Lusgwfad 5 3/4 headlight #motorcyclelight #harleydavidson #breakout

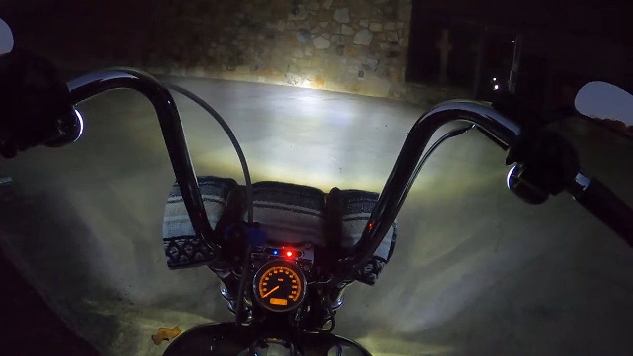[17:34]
That's the high beams. That wears a whole lot better than what I had. Low beams, high beams. So I just need to raise the bucket up.
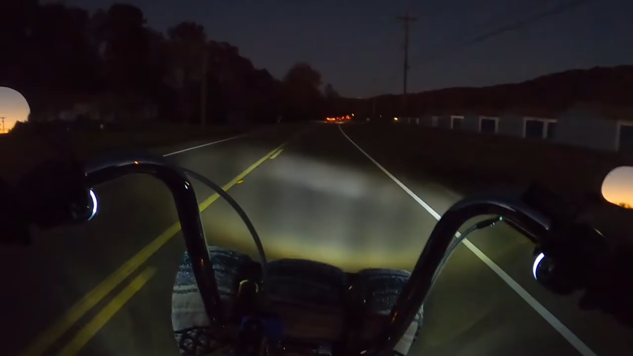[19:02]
But with it getting darker, I am this light is growing on me. Growing on me quite a bit, actually. Still looks crooked. I guess the center of balance on this thing's off, or is just how I am on it. Everything on there is still tight, so.